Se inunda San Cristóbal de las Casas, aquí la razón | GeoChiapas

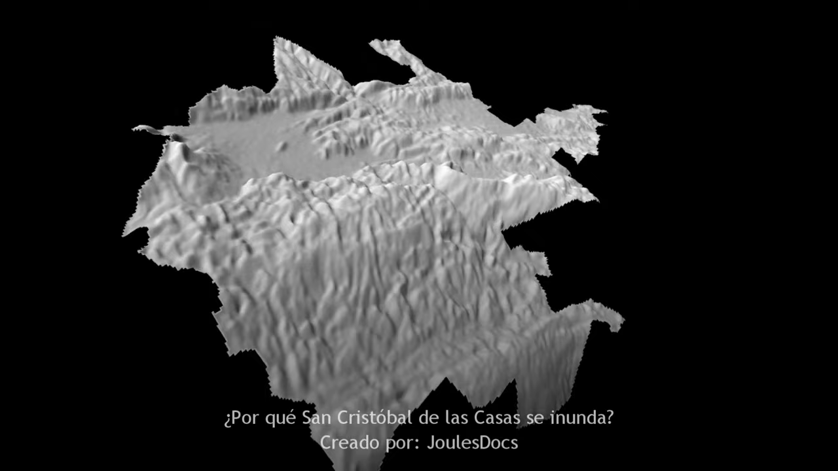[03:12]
la ciudad se edificó dentro de una depresión rodeada de elevaciones. A esta condición hay que agregarle la presencia de ríos.
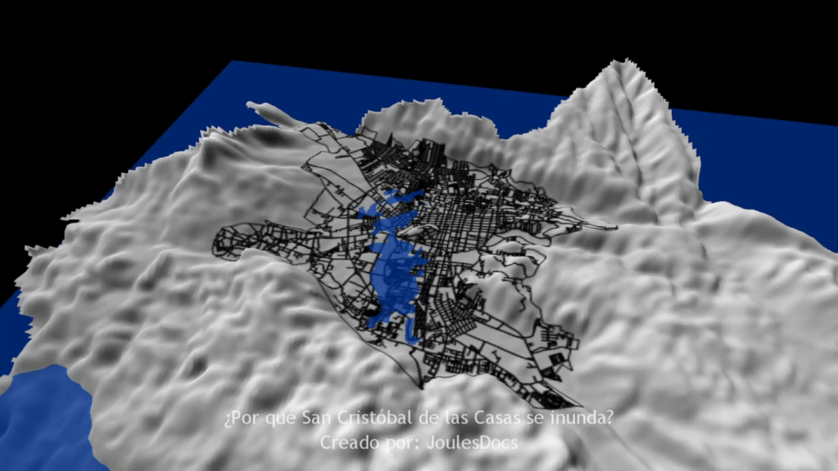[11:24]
esto sería a un metro, luego a dos metros, tres metros, cuatro metros, y si retomáramos el escenario ocurrido en 1973, donde la máxima profundidad fue de nueve metros, obtendríamos esto.